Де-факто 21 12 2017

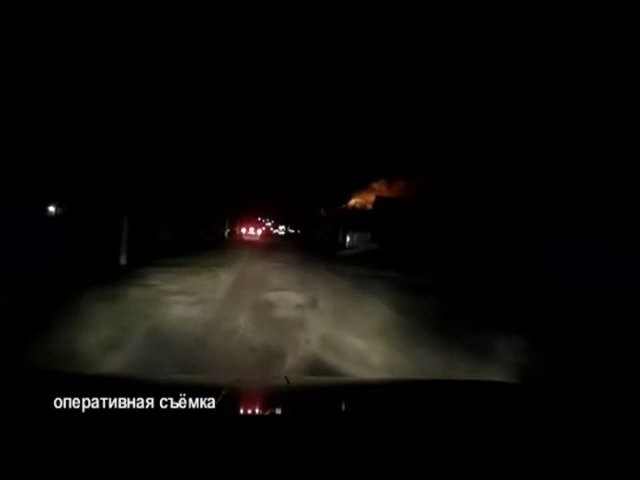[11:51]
15 декабря спасатели Мозырского районного подразделения МЧС выехали по сообщению о пожаре жилого дома на улице Пролетарская в деревне Мелешковичи Мозырского района. По прибытии к месту вызова первых подразделений МЧС наблюдалось возгорание бревенчатого дома и кровли сарая.